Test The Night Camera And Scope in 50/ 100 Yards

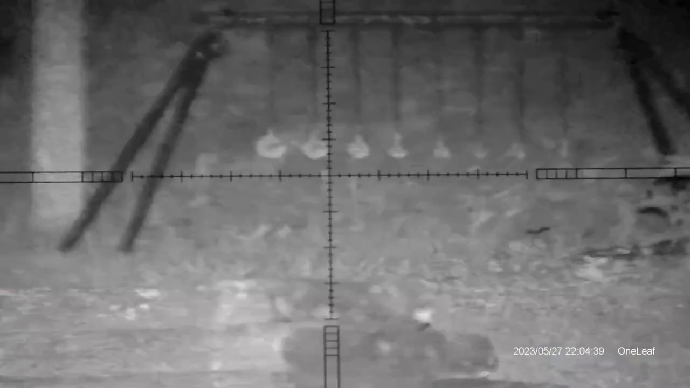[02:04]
That's the 50-yard KYL. It's pretty dark out here right now.
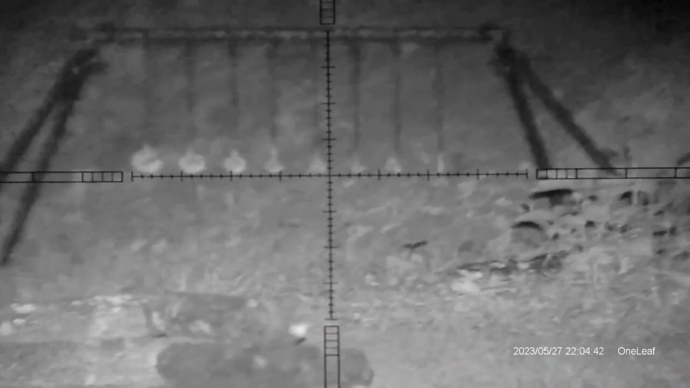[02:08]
Let's try and clear this KYL.
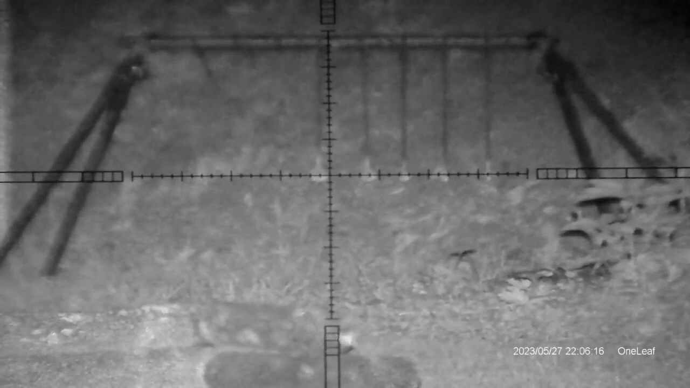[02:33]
You can actually see the shot.
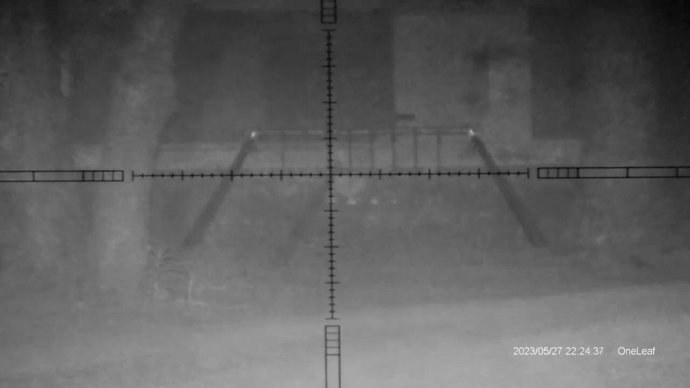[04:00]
That's pretty impressive. All right. You know, guys, I'm just happy that I'm
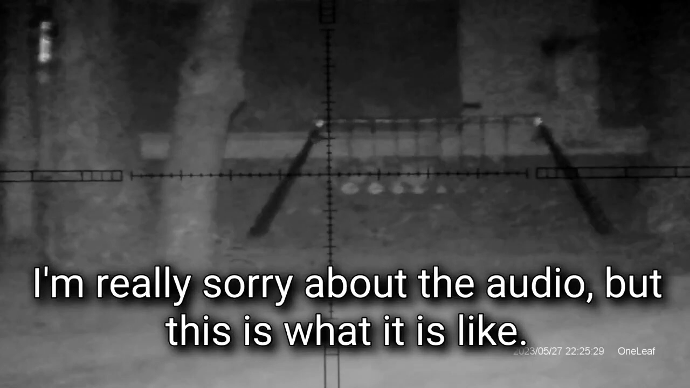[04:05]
hitting even that large one at 100 yards. I mean, that's the size of the head of a bunny, you know.